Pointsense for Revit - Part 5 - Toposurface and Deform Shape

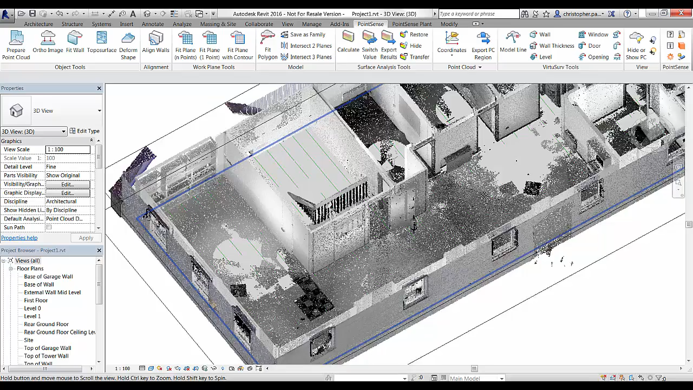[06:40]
And somewhere it is above. But I will just show the process now. So I am just going to get an XYZ construction point. And just drop some random points on the ground here. So these are all snapping to the point cloud. And similar to the top row surface these all have Z values.
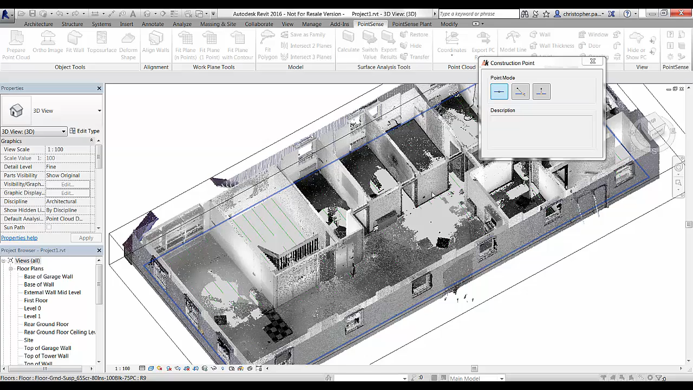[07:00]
So there we are. A few points dropped in there. So we could do that in VirtuServe as well if we wanted to.
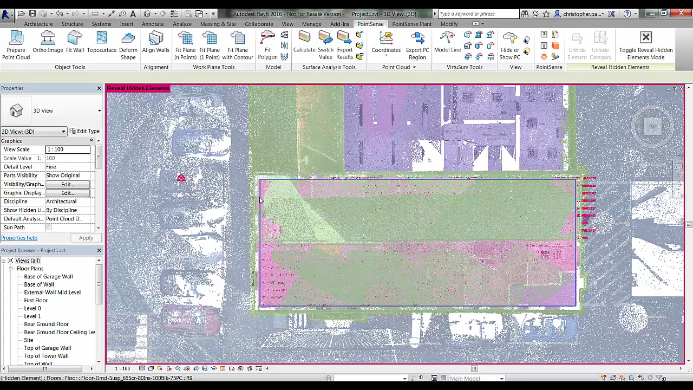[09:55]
To use the deformation tool. So I am going to unhide that.